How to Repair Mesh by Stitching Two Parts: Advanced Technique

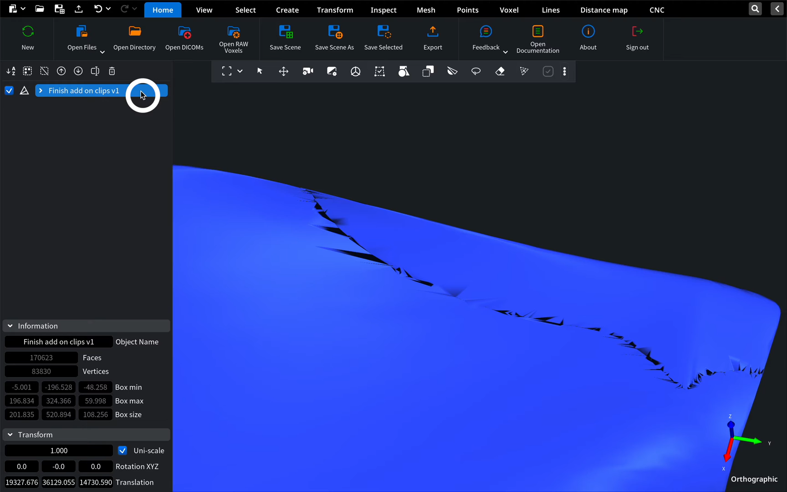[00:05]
The model's edge is broken, and it's a bit tricky to stitch because the mesh is closed on both sides.